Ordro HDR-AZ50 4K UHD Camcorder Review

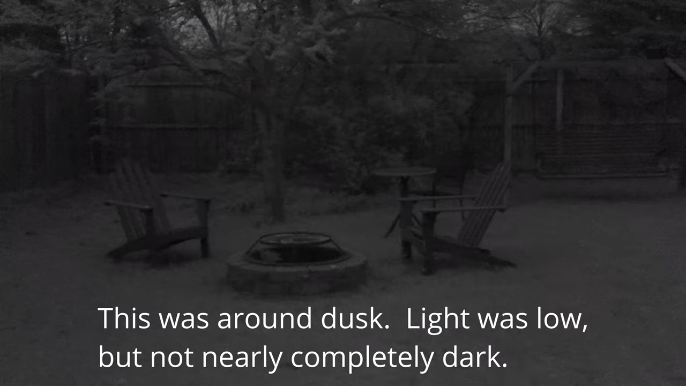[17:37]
It still won't allow you to see or record in total darkness unless the subject is close enough to be lit by the IR light in the camera, but it is usable in some situations.